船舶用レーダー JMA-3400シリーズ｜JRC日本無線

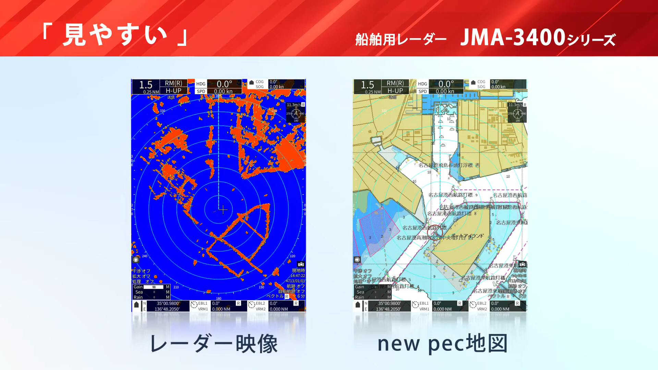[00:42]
さらに ニューペック地図とレーダー映像を重ねて表示させることで地形との関連性を把握できます
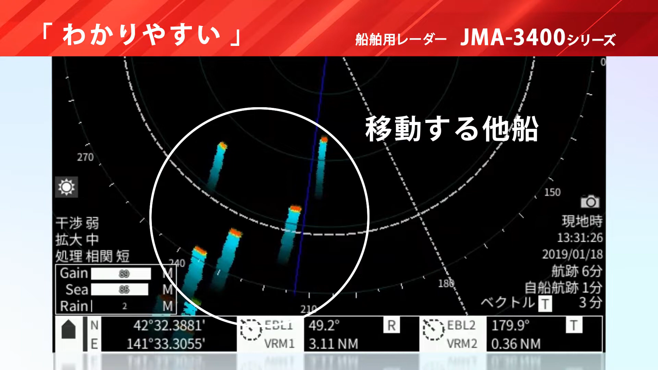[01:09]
移動する他線は鉱石を引いて表示し陸地や部位など固定物は鉱石を引かないように
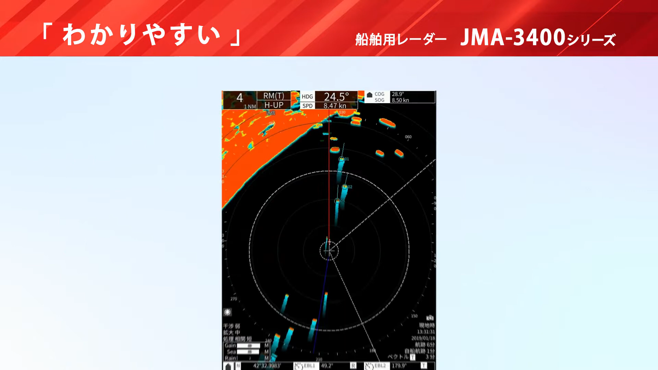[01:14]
表示することで他線の動きと固定物を正確に読み取ることができます
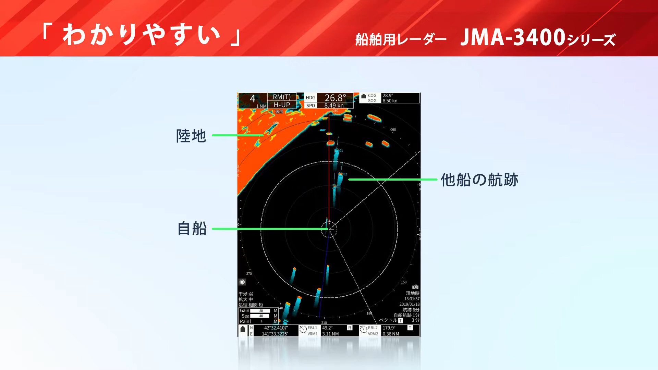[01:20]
目標追尾機能は最大30隻まで自動追尾可能で捕捉した船の動向を瞬時に把握できます
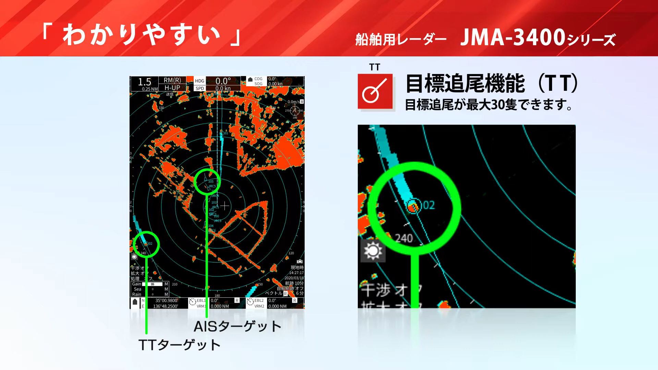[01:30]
AISを接続することで最大100隻までAISシンボルを表示することができます